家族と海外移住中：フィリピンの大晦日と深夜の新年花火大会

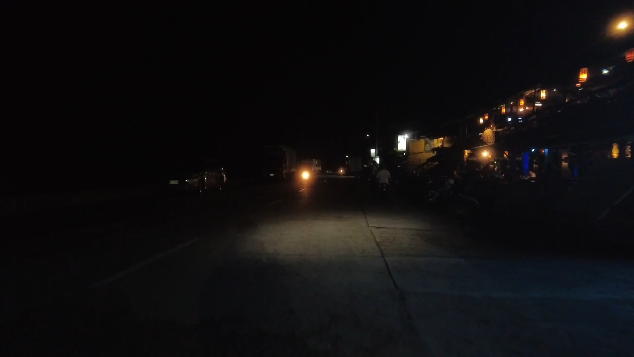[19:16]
バーはやってましたねー結構あそこのバーは今、
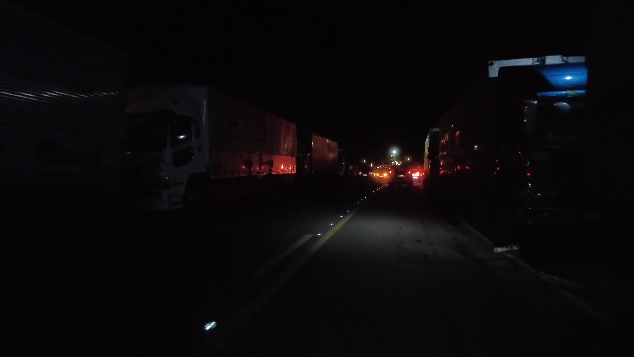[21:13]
このうちどこかで通行止めになっているのかもしれないです。ここで通行止めか?ここで通行止めなんですね。ここから先は行けないんだ。えー、
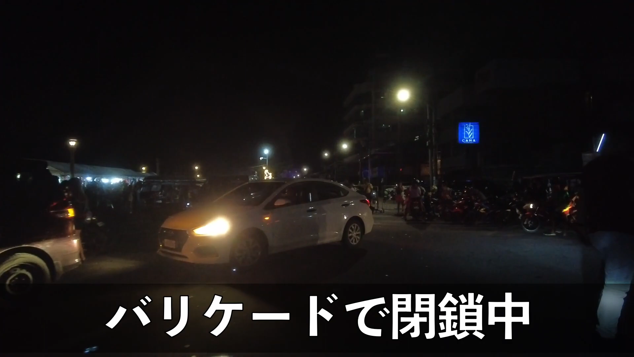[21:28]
完全にダメですね。通行止めだ。
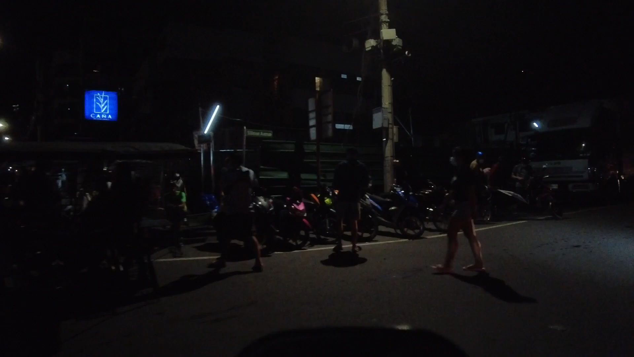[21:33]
もうこの辺りは、バイクが止めてあったり、車が止めてあったり、普段はこんなに当たり前ですけど、飛んでませんが。
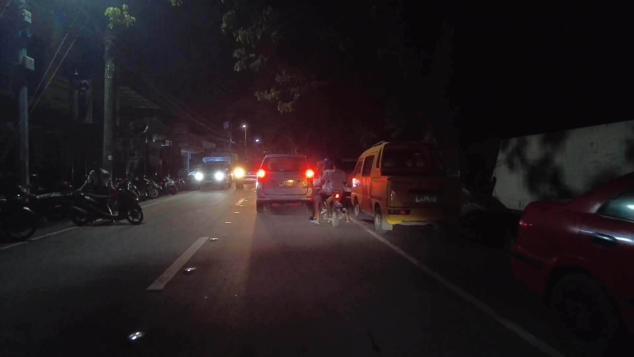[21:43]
すごいなぁ。この辺りは以前、中華のラーメン食べたり、水餃子かな?食べたりしたところです。あと肉まんとか焼き小籠包、そんなものも食べたお店がある。結構私は来るところです。
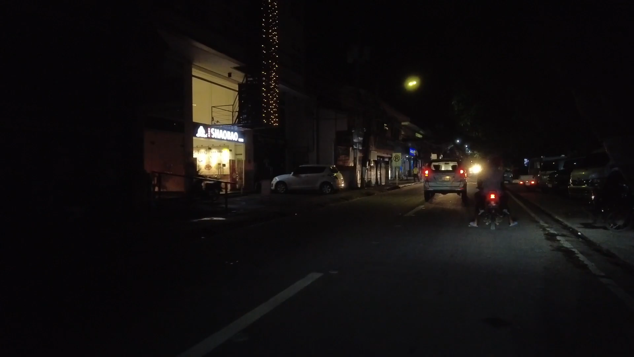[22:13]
ちなみに、今日の我が家の夕飯もここでした。